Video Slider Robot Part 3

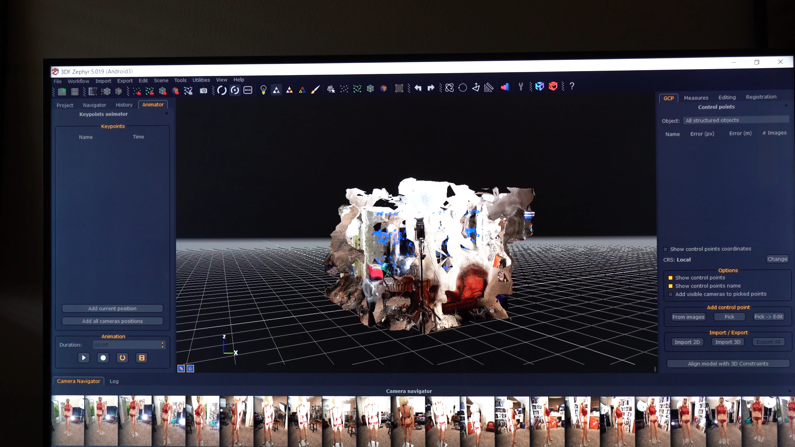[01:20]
working on and they made a lot of progress on it so now I'm going to zoom in and show you this yeah you have to go through the mess again here here here is the mannequin okay this one I took about 500 photo 600 photos to